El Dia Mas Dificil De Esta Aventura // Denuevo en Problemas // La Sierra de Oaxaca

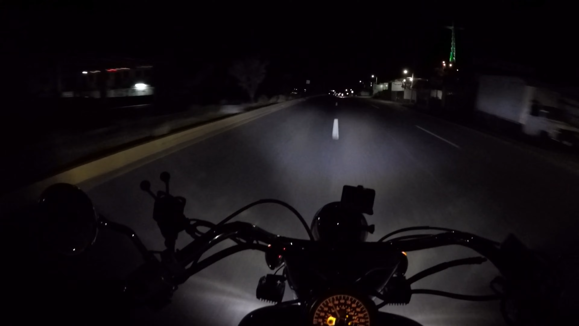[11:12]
Amigos, ya estamos aquí en el pueblo mágico de Mitla, Oaxaca. Vamos a encontrarnos con Carza.
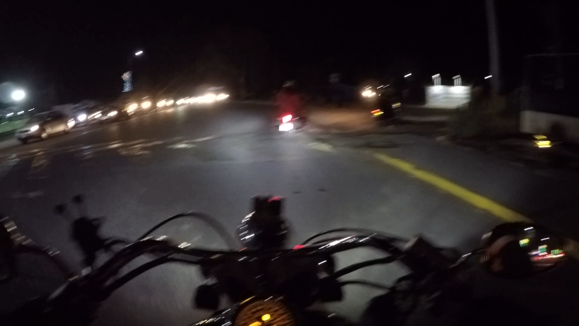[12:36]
Nos vamos a meter en modo off-road porque si ven todo ese tráfico es para el centro,
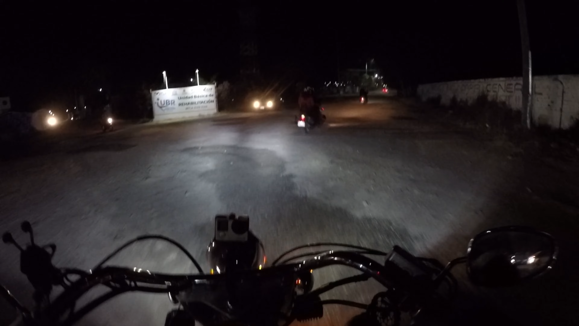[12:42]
pero es un problema. Y todo porque el centro está nada más con luces y vamos a tardar mucho en el tráfico. Y como Chuy tiene roto lo del chicote, pues mejor nos vamos por aquí y ahorita vamos a cenar.